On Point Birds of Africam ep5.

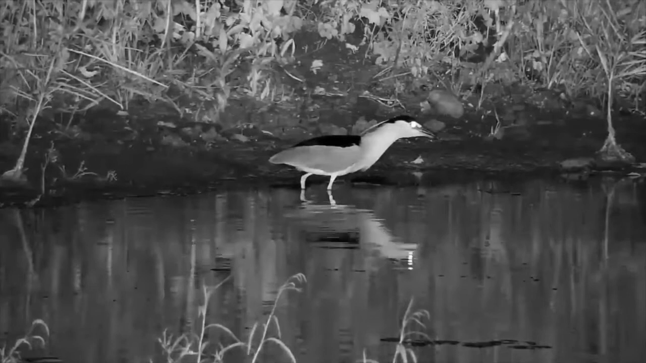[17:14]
you just don't often get to see because of its nocturnal behavior. It's a white-crowned, a black-crowned night heron. And, again, we've seen quite a lot of activity of these night herons. And you were talking about Chobe. It's one of the few places I've seen them roosting. But that's because we knew where the roost was during the day.